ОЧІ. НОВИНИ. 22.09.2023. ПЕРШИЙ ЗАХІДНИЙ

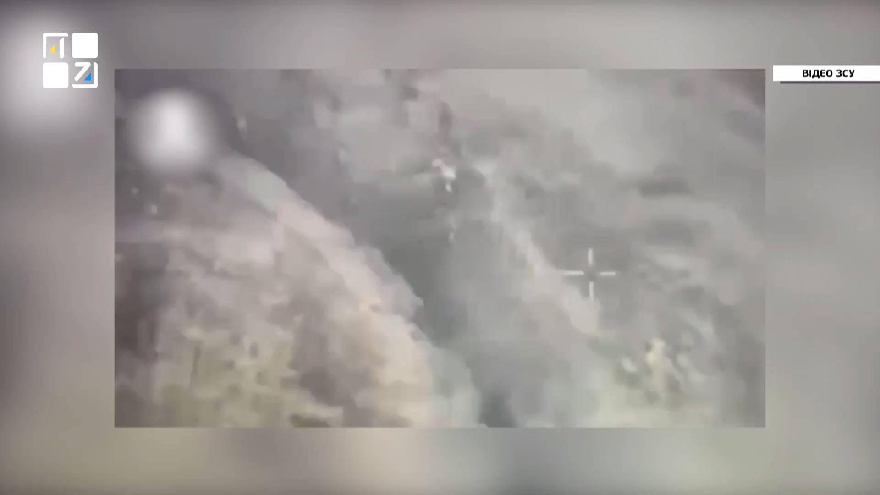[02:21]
А це кадри, де росіяни стріляють по своїх із важкої вогнеметної системи «Сонцепьок».